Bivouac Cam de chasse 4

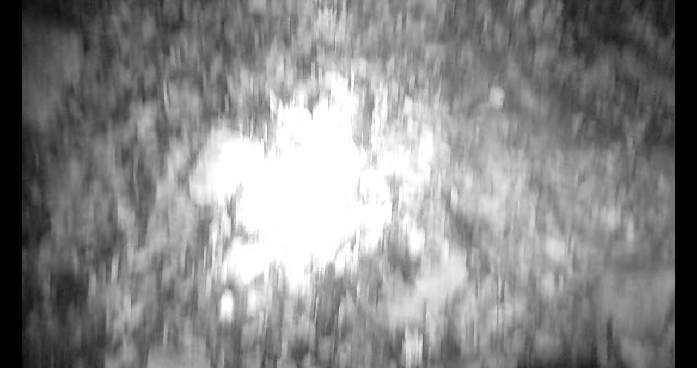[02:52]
C'était piétiné par les sangliers là. On va en mettre une par ici.
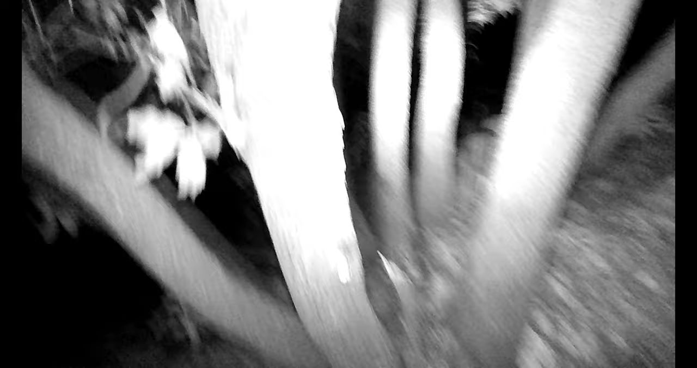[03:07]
Là, c'est parfait, regarde là.
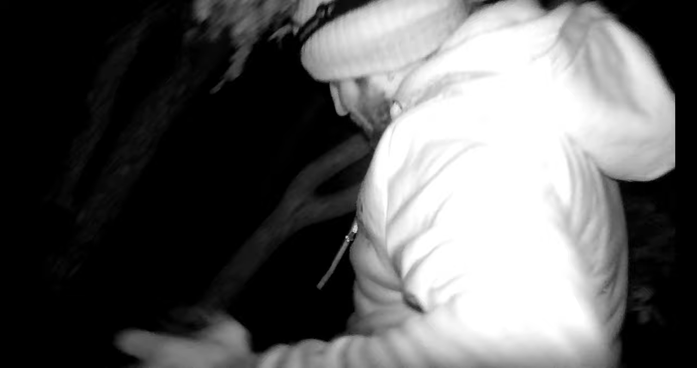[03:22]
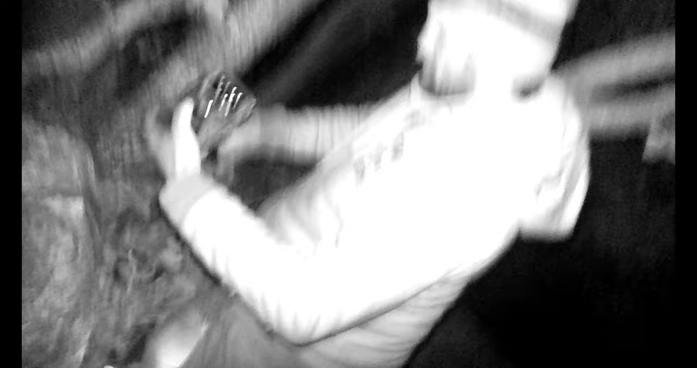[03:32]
Bon, ça y est, la cam est en place, on va l'armer.
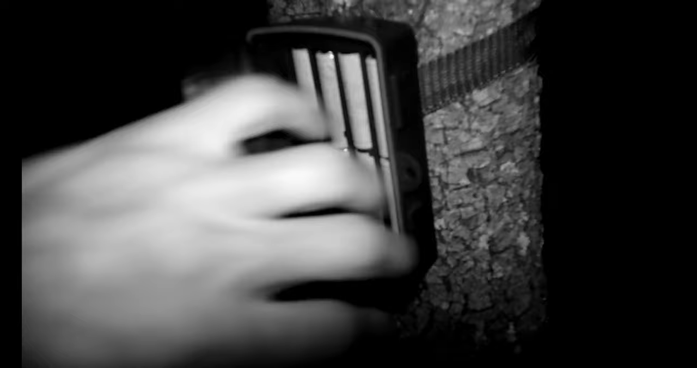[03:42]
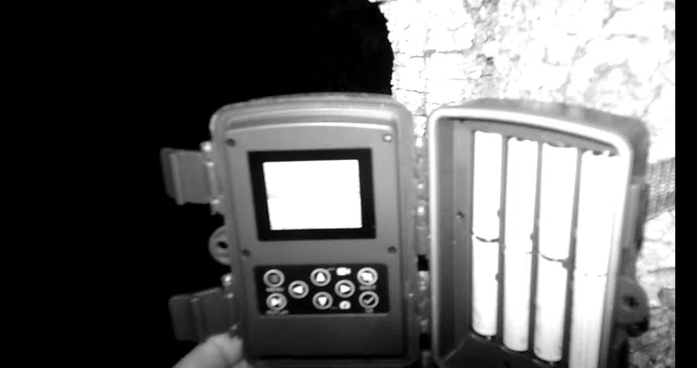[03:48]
Le décompte, allez,
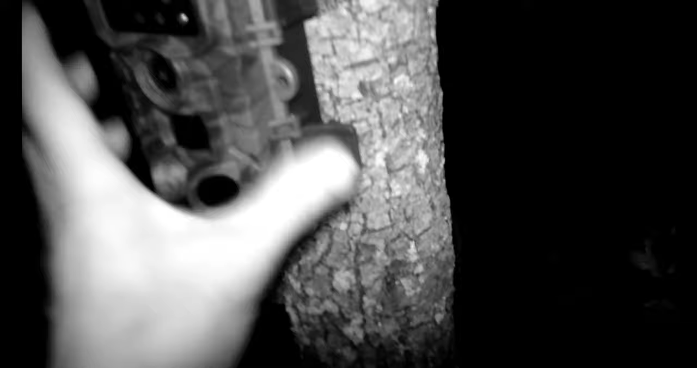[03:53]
on dégage. Ça, c'est un chêne. On va en poser une par ici. Qu'est-ce que t'en penses?
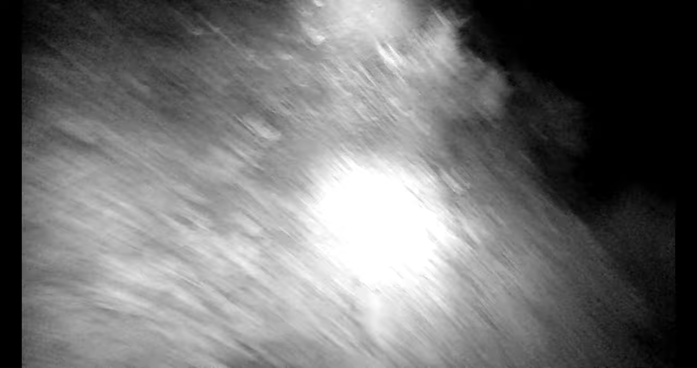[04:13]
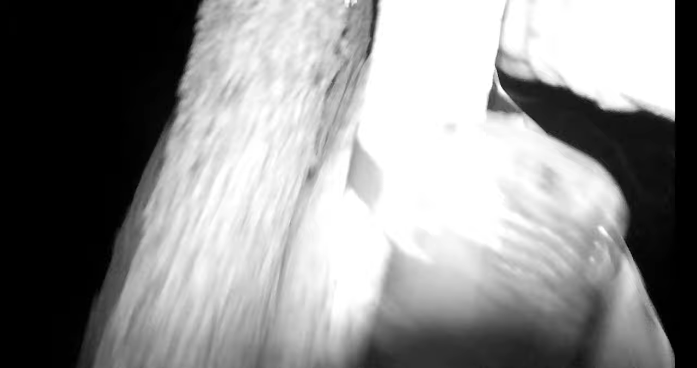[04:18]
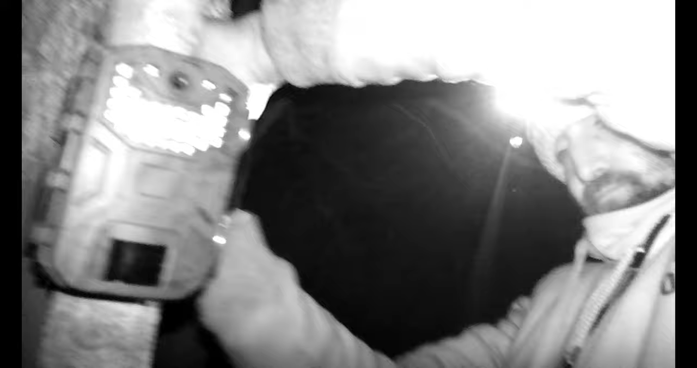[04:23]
Voilà. Allez, les amis, la deuxième cam est en place.